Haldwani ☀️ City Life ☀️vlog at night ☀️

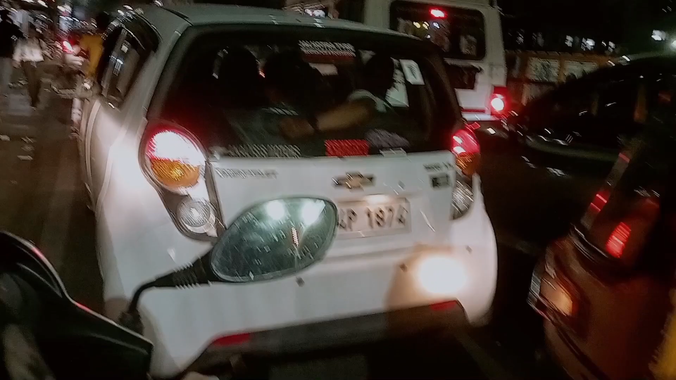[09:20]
कि बहुत अच्छा लग रहा भी यहां पे पूरा ठासा अठास है मार्केट अभी देखिए गाड़ी आणिया भी पूरा
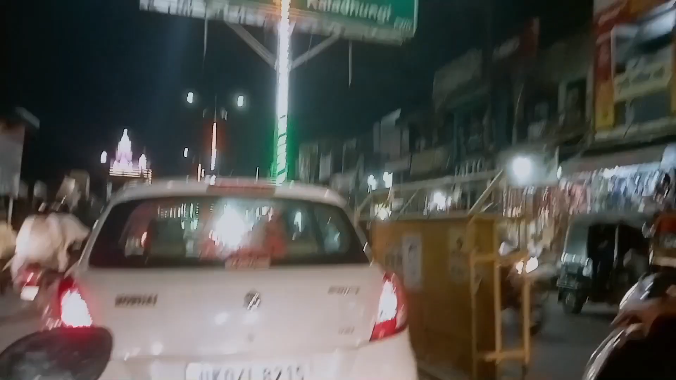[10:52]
और आगे जाके यहां पे सरदार फॉल वाले करके फेमस थे पुराने जमाले से अभी
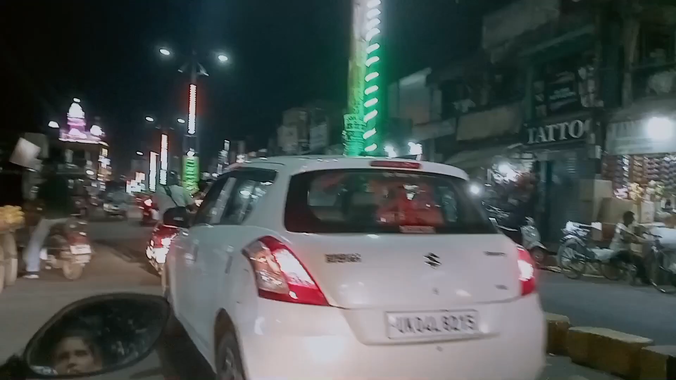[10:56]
भी उनकी यहां पे ट्रेल रिंग की दुखान है वहीं पर यह बहुत बड़ा सा गुर्द्वारा है उनका
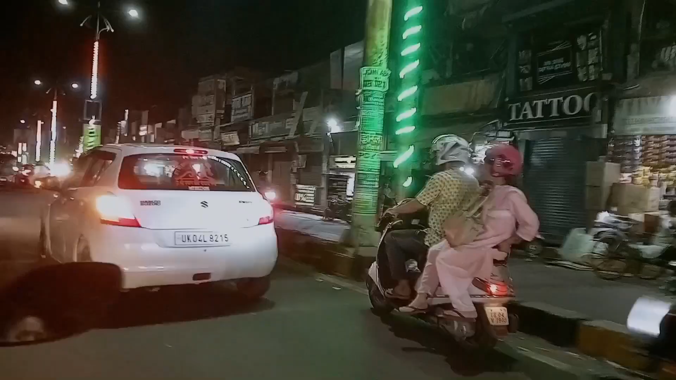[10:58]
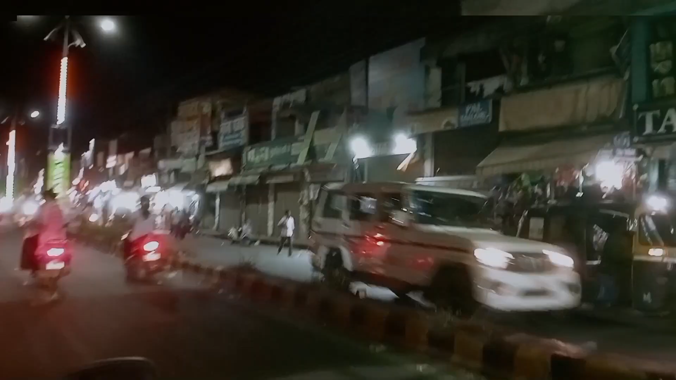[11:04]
और वह गुर्द्वारा मैं अभी आपको दिखाना चाहूंगा थोड़ा आगे बढ़के लाइट आइड लगके अभी फस्क्लास लगता है बड़ी आसा एकदम